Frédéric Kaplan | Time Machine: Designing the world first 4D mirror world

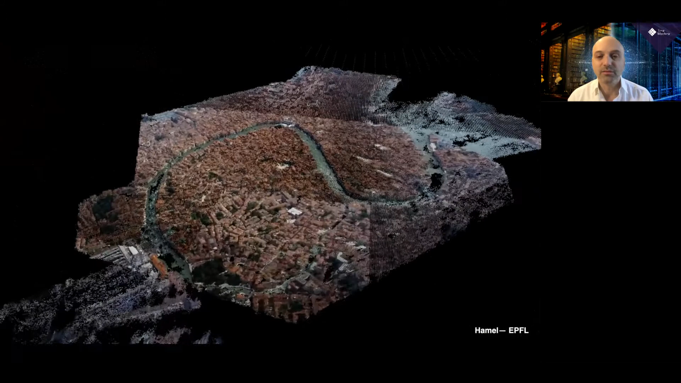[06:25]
So here we have been moving from a very large view of
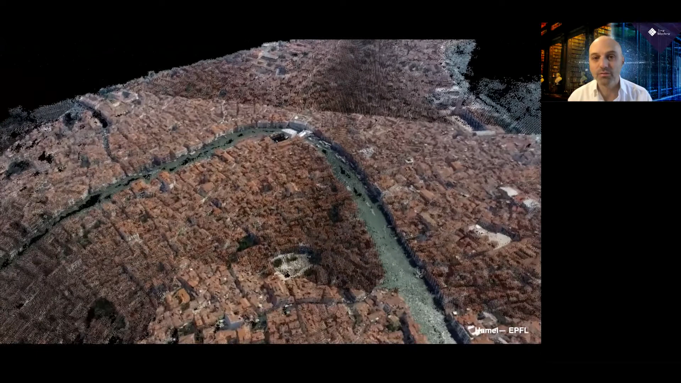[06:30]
the entire country of Italy and zooming here a drone based model which is good at a given resolution but as you actually you're scaling up on one particular
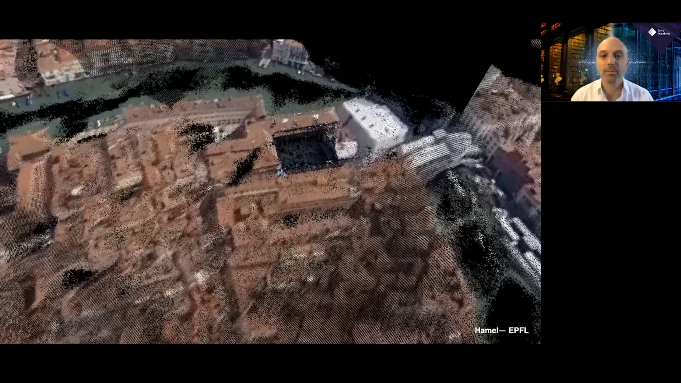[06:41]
part of the city you have to load another model which is
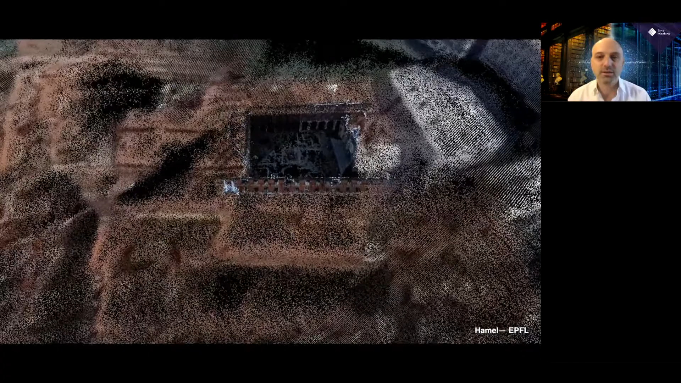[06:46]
in the in a case like this one a model which was done with photogrammetry directly on a particular